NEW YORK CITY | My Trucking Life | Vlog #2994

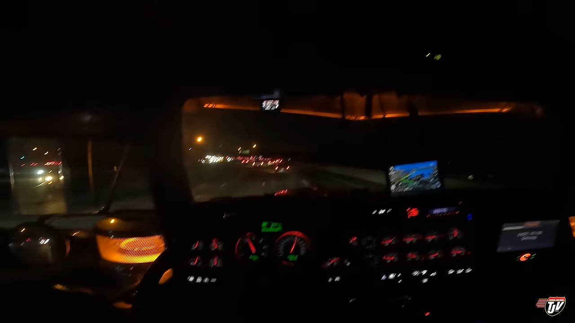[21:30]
Just chaos. And this actually isn't that bad. Traffic is moving pretty well now. Rush hour is sort of slowing down. My receiver there was saying, oh yeah, traffic won't be too bad at this time. Do you know where I'm from, good sir? There are more than two vehicles in front of me. This traffic is insane. In 3 kilometers, use the right lane to take exit 31NS for Cross Island Parkway toward Whitestone Bridge, Kennedy Airport.
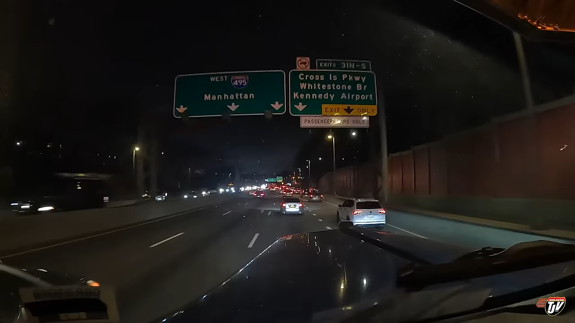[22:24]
lane is supposed to be going straight. Meters, use the right lane to take exit 31NS for Cross Island Parkway toward Whitestone Bridge, Kennedy Airport. No, no, no. Google. See, that's, 200 meters, that's why I gotta watch it. To left on, I-495. I got two women telling me to go in two different directions. I've gotta go with Karen on this one. I know. Use the right lane to take exit 31NS, then keep right at the fork to continue on exit 31 north. Google, I'm sorry. I'm not allowed to go on that road.
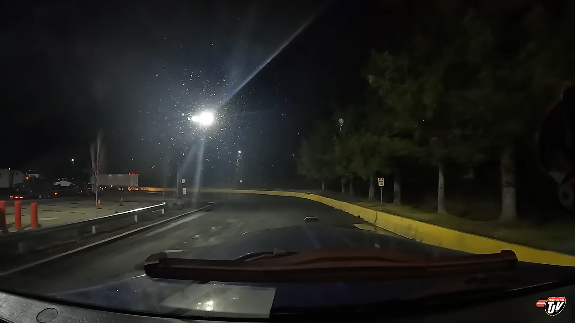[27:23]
Yeah. Hopefully we can find a parking spot here.
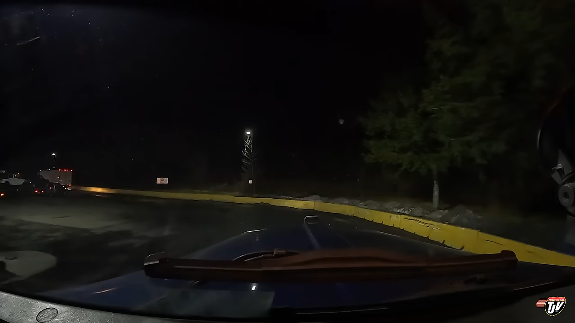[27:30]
Questionable. This is a pretty big place, but you know, these places fill up fast out here.
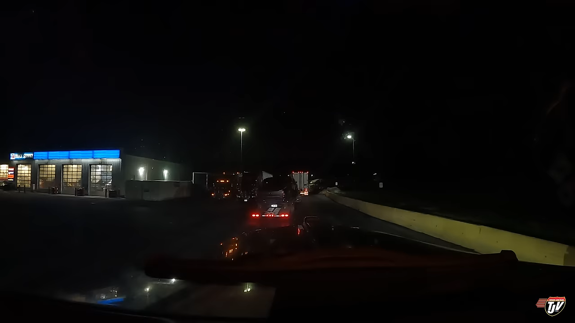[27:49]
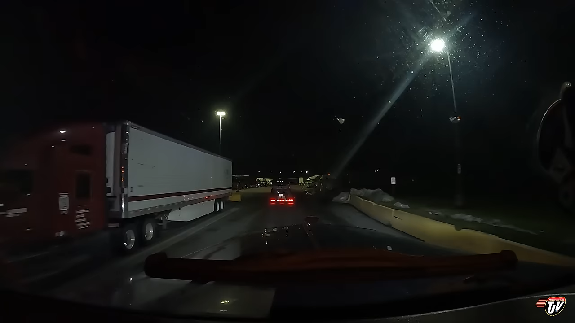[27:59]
This is all blindside back in spots too. Spots too.